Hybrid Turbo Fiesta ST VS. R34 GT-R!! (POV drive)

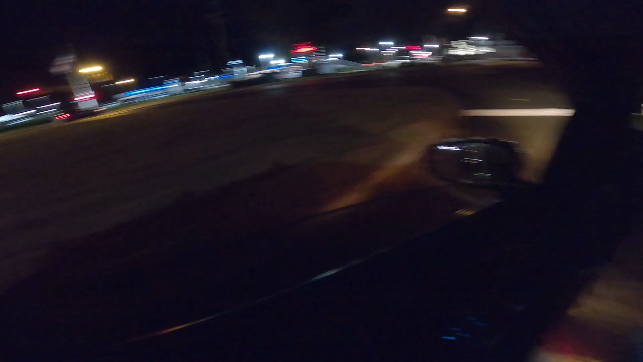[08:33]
oh you know what i'll go this way i can wait for him here oh jeez
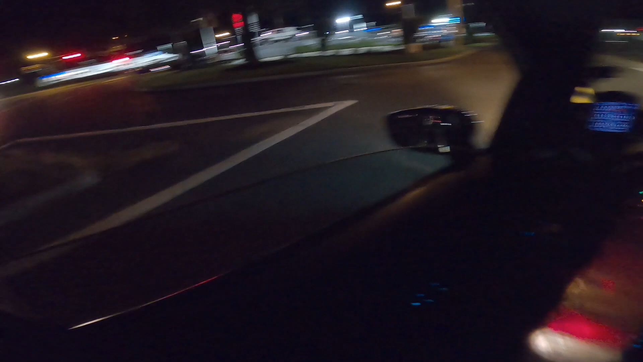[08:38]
there he goes target is moving target is on the moon there he goes oh come on now
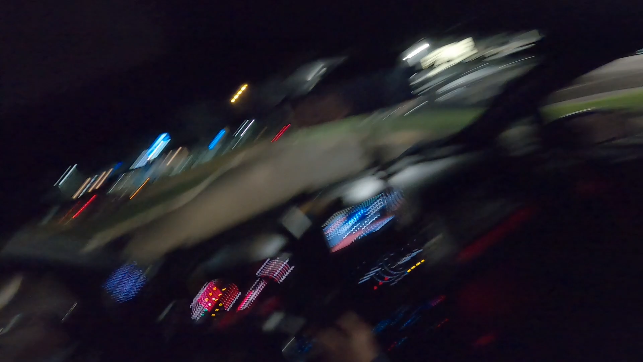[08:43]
come on buddy oh my god what a legendary car come on let me race you oh come on what are you doing what are you doing no
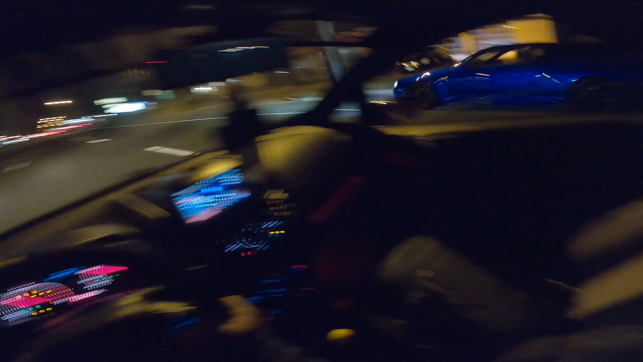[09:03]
what is you saw that right i can't make this crap up i gotta get to that guy